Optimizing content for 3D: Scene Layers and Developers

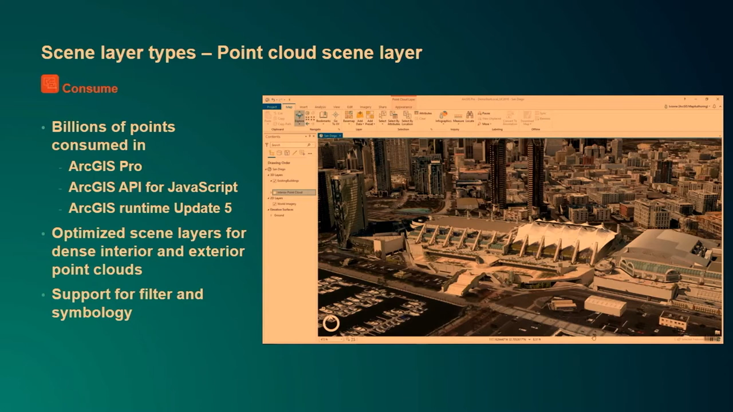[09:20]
I have a little video here from the interior of the user conference island area. So I will just start this now. And basically what I'm doing is I'm going inside of this island area and I'm turning on the point cloud.
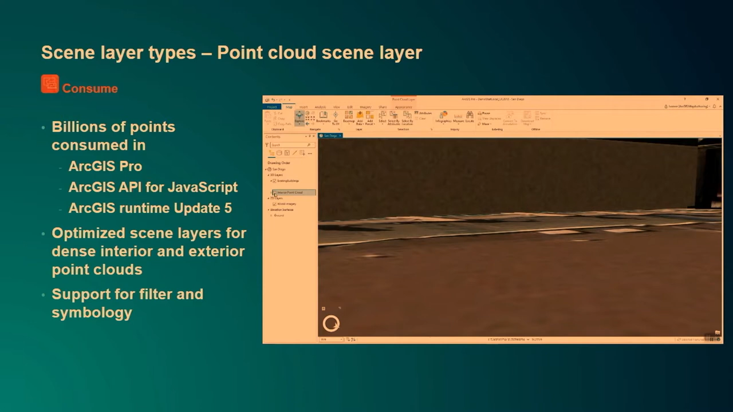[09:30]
And that was provided by the company Trimble. They went through the island area while there were actually still people. So all the blue on the ground is actually really people walking there right now. And as you can see, I can navigate this point cloud. I can really see inside of this island area. I can also look at this from above.
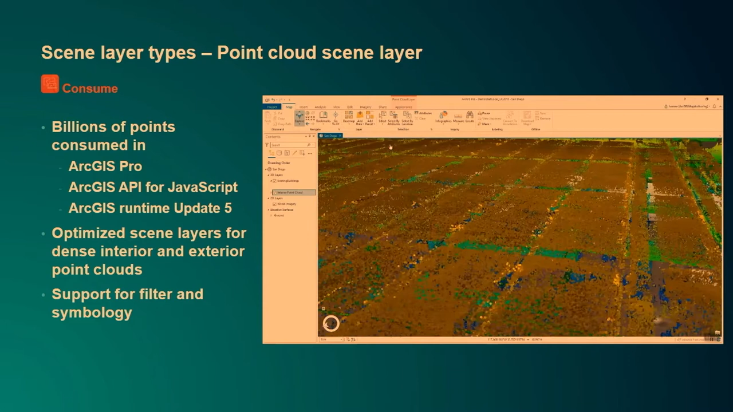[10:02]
So I have another bookmark where I can see the ceiling. And when I now go through the point cloud and look up, I can really see the rafters and see
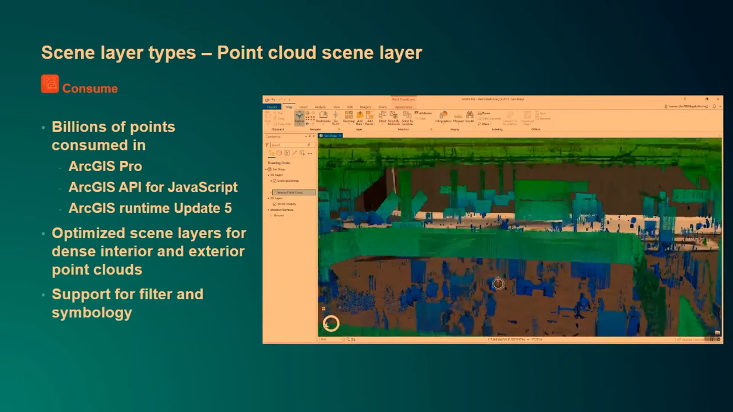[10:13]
a lot of details of this particular point cloud. This is just one example how you can use this for interior point clouds, but of course also for airborne LiDAR as well.
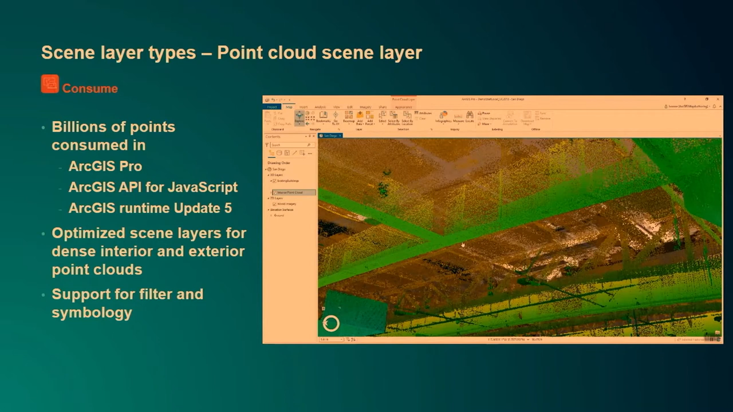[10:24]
Another type that we have is integrated mesh scene layers.